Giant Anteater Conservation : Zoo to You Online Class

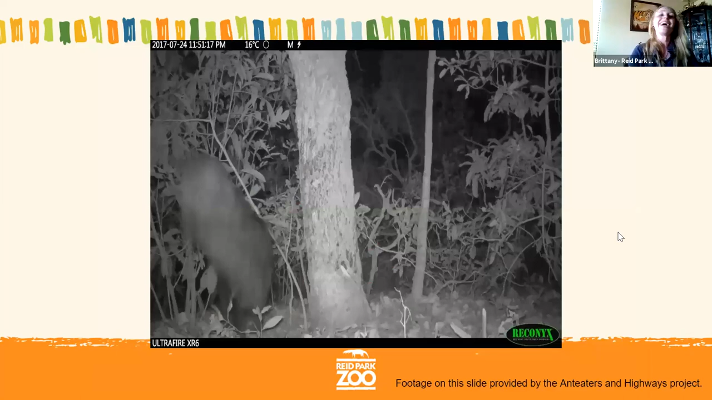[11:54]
This is a video that was collected from a camera trap because camera traps not only provide photos to us, they can sometimes provide videos. Before I play this though, I want everybody to take a guess, give me your best guess on whether or not you think an anteater can climb a tree. So go ahead and type that in the chat, yes or no, because it's a guess, there's no wrong answer. We will find out momentarily. We've got no way.
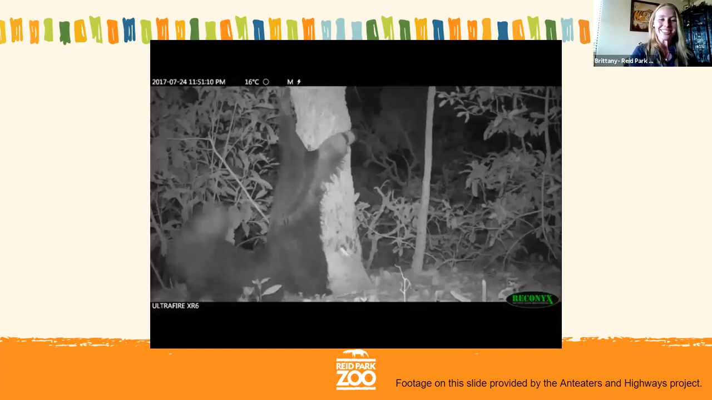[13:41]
And as you can see, pulls all four feet up off the ground. He doesn't stay there for very long and he doesn't get any higher, but he made it up off the ground. So camera traps provide wonderful videos for us, things that we might not ever get to see without that camera, but they can also provide us with photos of very special moments or very cool information.
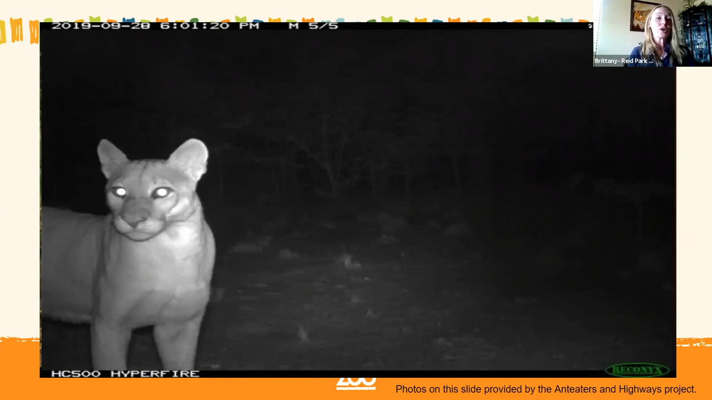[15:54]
very well could be a predator of a giant anteater. But it's important for researchers to know everyone in an area so they know how many predators there might be, if there's enough food for those animals, and what the distribution is of those animals, so where are they in their habitats. It will capture unrelated animals as well. So this is a neighbor of an anteater.